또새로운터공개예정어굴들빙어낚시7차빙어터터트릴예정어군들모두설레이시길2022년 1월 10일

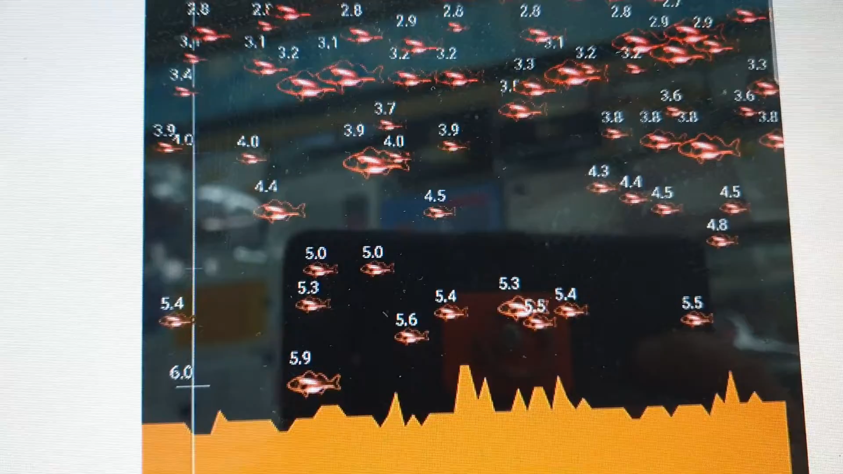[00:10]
찍히는 거는 빙어라고 단점을 하면 안 된다네요 전 아직 어군탐지기가 없어서 잘 몰라요 그냥 고기 종류 오만 작고기 베스 블루겔 빙어 붕어 모두 다
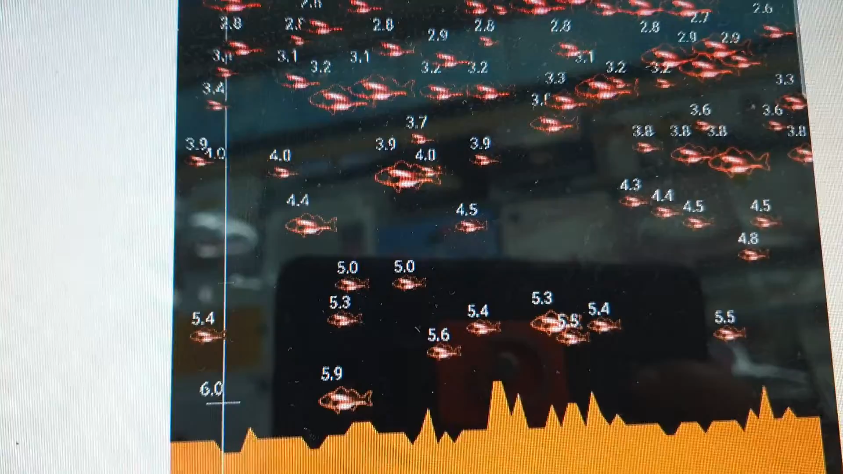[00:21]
어저께 그냥 우리 고객님이 또 빙신활동을 하는데 어군탐지기를 갖다 댔더니 이 개체수가 이렇게 많은 거야 미친다 진짜
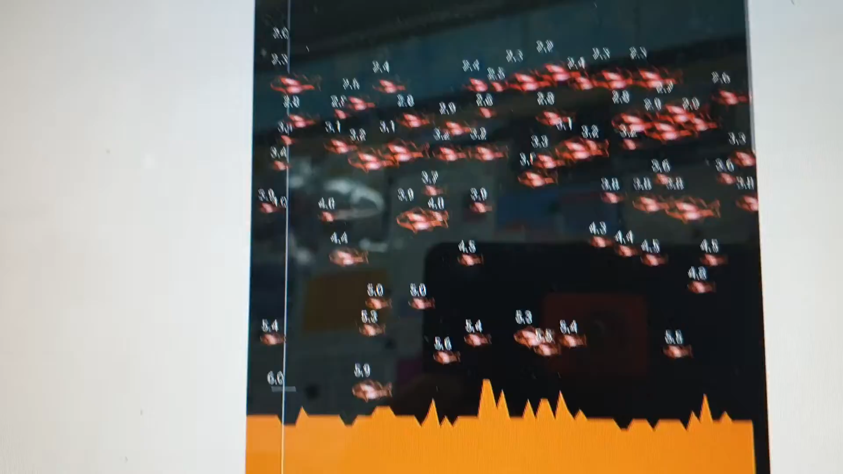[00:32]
이렇게 많아요 그래서 이 소식을 예쁜 찌여사에게 또 실시간으로 주는 거예요 이게 빙어인지 붕어인지 뭐 볼로길인지 베스인지 뭐 무슨
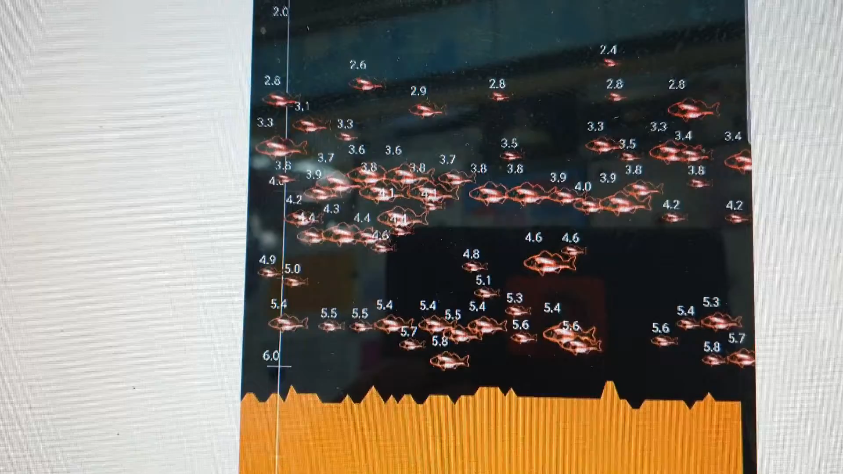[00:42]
작곡인지 모르겠어요 이렇게 많이 어군탐지기로 활동을 해서 기대하고 있으라고 또 연락을 주시네요 이렇게 단체 카톡방 중에서 또 한 빙신님께서 이렇게 활동을 해요 예쁜 찌여사하고 하라고 떠밀지도 못하지 본인이 하고 싶어서 또 즐거운 마음에 하셔서 저에게 또 영업에 도움이 되라고 이렇게 지극정성으로 또 정보를 주셔서 늘 감사함을 전합니다 오늘은 1월 10일 월요일 되겠고요 1월이면 한 2주나 3주만 뛰면 빙어 시즌도 끝나요 잠깐 한 달 여러분들은 막 설레는